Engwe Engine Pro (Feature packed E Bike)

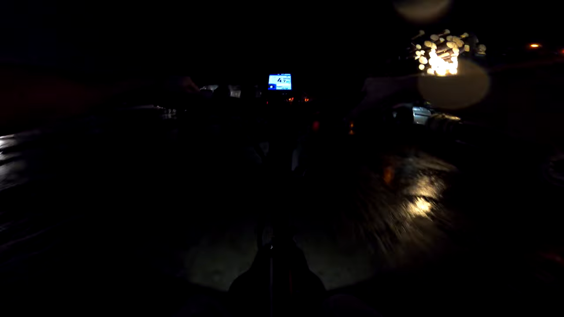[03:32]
which automatically brightens or dims the screen depending on light conditions this makes it easy to see in direct sunlight but also dims it at night so it's not